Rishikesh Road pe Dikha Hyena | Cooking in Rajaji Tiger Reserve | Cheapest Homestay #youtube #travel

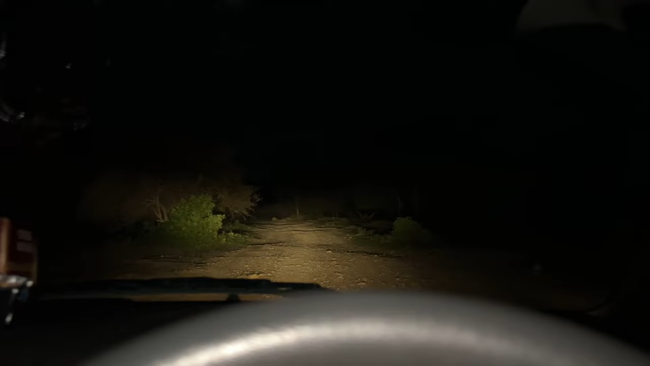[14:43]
कोई भी नहीं है यहाँ पे हमारे अलावा। और अभी पीछे भैया मिले थे हमें यहाँ के लोकल गांव के थे, तो उन्होंने हमें बहुत ज़्यादा डरा दिया, कि यहाँ पे हाथी आता है, हाथी गाड़ी पलट देता है ये, और वो फलाना टिकावा। तो भाई देखते हैं, भगवान का नाम लेके हम निकल गए यहाँ से, जय बजरंग बली।
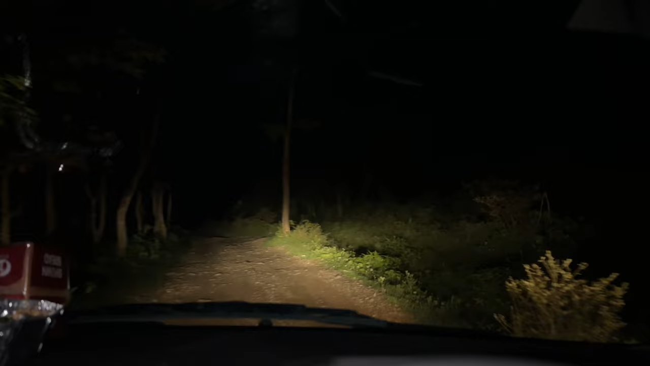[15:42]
रात में हम जंगल में ड्राइव कर रहे हैं, देख लो भाई,
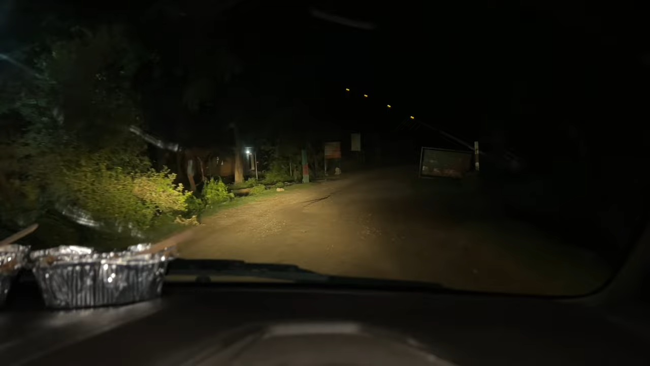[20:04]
नाउ वी आर सेफ, नाउ वी आर सेफ ब्रदर। गाइस 2 बज रहे हैं, जंगल से तो बाहर आ गए हैं, चिल्ला वाली रोड पे हैं, अब हम खा रहे हैं जो हमने बनाया था, अब खा रहे हैं क्योंकि वहाँ से तो भाई आवाज़ें आनी स्टार्ट हो गई थी जंगल में,
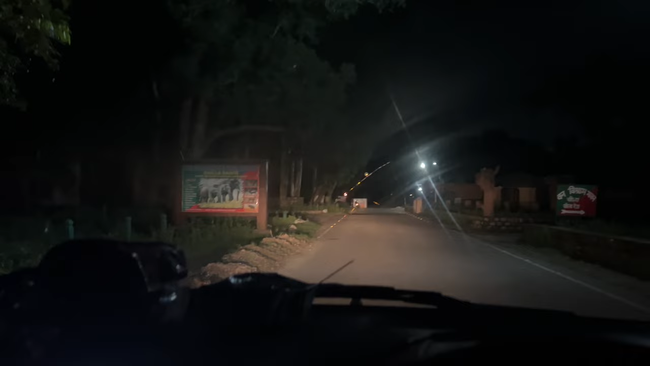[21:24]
राजा जी नेशनल पार्क के गेट पे आ गए हैं मेन गेट है ये देखो भाई एंट्री गेट अभी नहीं ये देखो मेन गेट है